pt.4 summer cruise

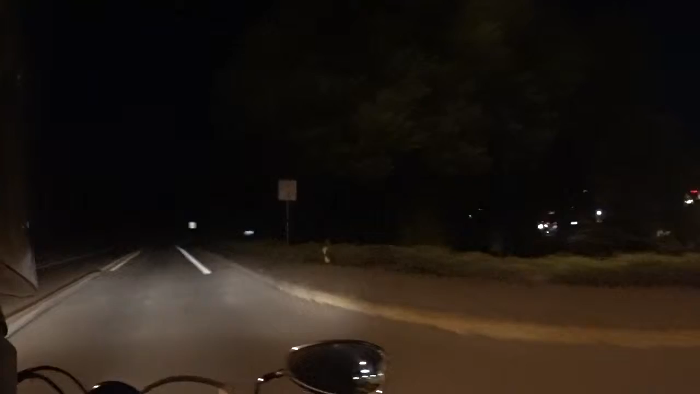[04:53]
You can go down keep going straight down the hill and take the light and uh come out on Diamond Lake as well. But this is kind of a little side street that takes you down there. If you're going east most people take this little cut off. Saves you one light. Oh there's a deer right there. Yeah there's more deer in town than anywhere.